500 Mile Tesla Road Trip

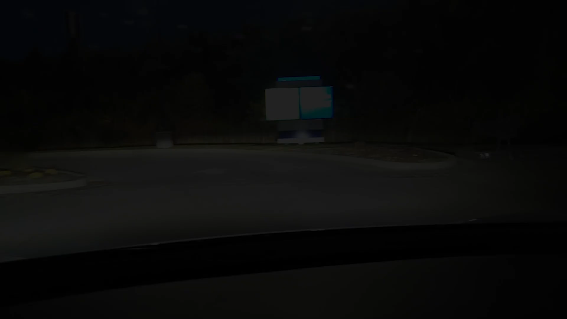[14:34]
I'm pulling into the Holiday Inn Express right now I've got $19.48 so just shy of 9 hours
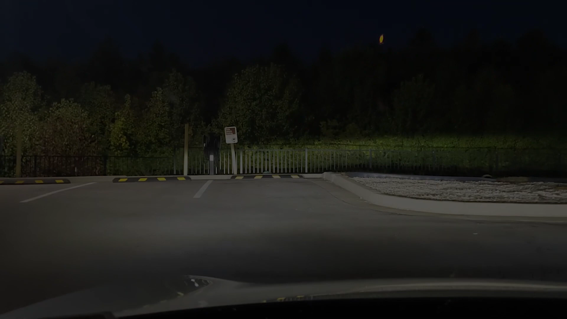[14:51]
alright so right there Tesla vehicle parking so I'm going to plug in now but we made it